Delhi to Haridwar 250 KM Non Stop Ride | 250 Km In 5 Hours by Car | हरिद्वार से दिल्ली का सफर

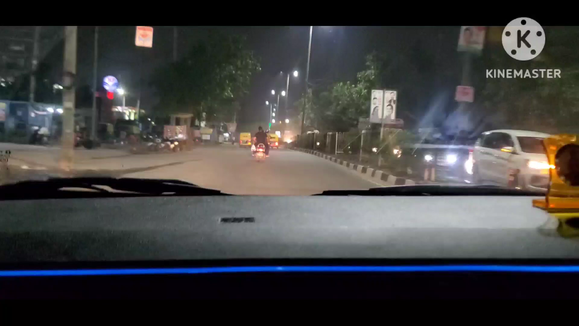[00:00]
तो फाइनली सेकंड ट्रीप हमारा स्टार्ट हो चुका है तो हम निकल गए हैं आज
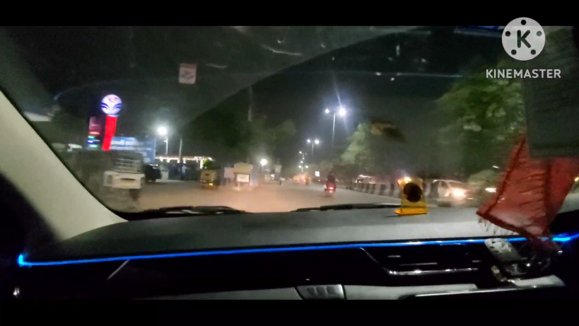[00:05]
ट्रैकिंग करने के लिए और अभी हम पहले करवाएंगे पैट्रोल फिल फुल